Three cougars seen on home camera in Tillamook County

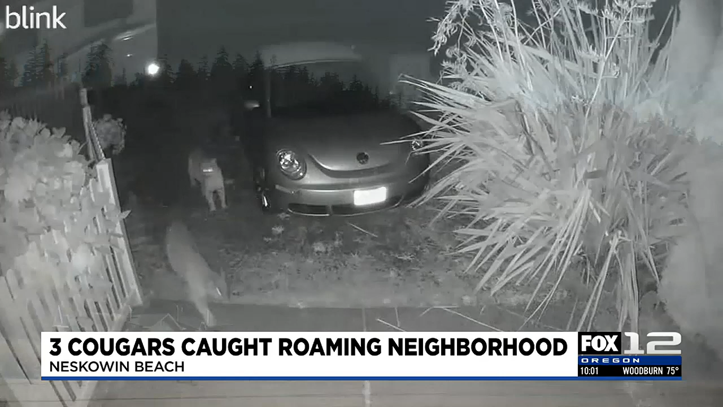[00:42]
The family who lives in that home wanted to remain anonymous, but did tell me it was a shocking sight to see captured on their home security camera just before five o'clock.
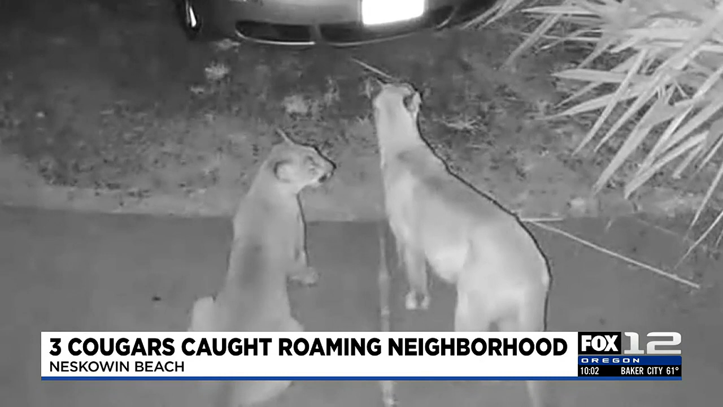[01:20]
The homeowner says the cougars hung around for about four minutes. However, their biggest concern was their three dogs were also outside at the time in the backyard and are thankfully okay. The family tells me they're sharing their video to warn neighbors to be alert. A spokesperson for the Oregon Department of Fish and Wildlife says cougars are typically more active during evenings and at dawn and dusk. They say when multiple cougars are seen at the same time, it's usually a mother with her young.